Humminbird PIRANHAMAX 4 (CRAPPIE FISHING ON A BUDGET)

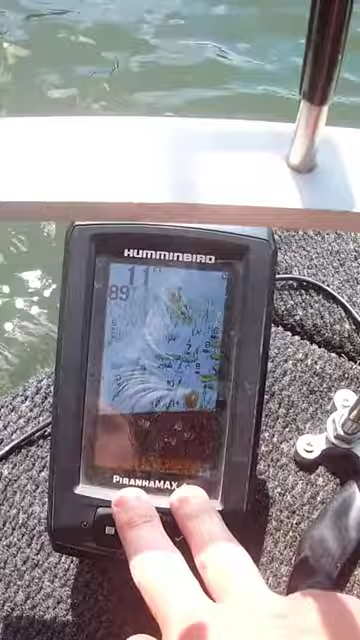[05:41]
so it's just an awesome depth finder for the money you can't beat it uh you know it has a tilt i have it tightened
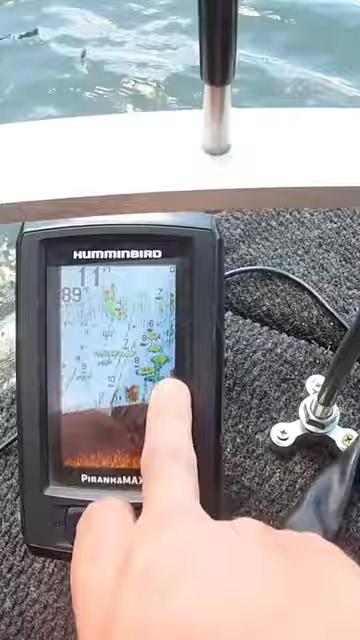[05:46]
down right now so while i'm driving down the road it don't come flying off but i have it sitting you know when i'm sitting on my chair over here you know i have it sitting right here
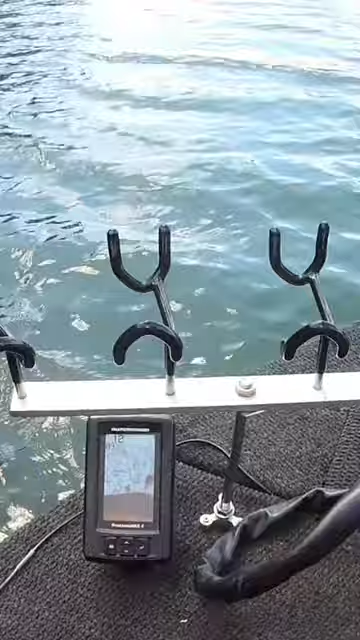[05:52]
and i can see it clear as day you know maybe sometimes i'd like to have a maybe a wider screen but i can see it you know we got a big old
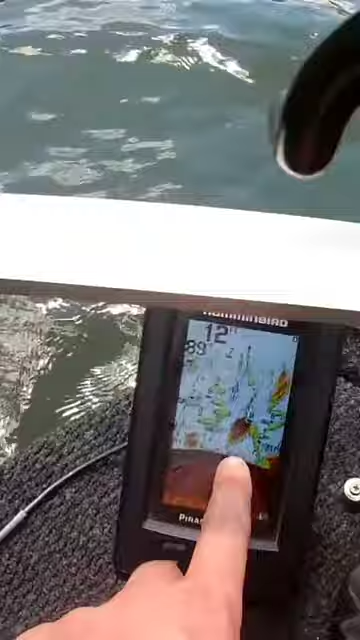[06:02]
ball something right there we're coming back over the brush you can see that guy right here okay and that's it it's simplicity you know simplicity is always going to be your best answer guys so hey that's gonna do it for today's video on this little short video of the hummingbird piranha max 4 okay i highly recommend it you know look look at all the fish and look at the brush it's an awesome little setup hey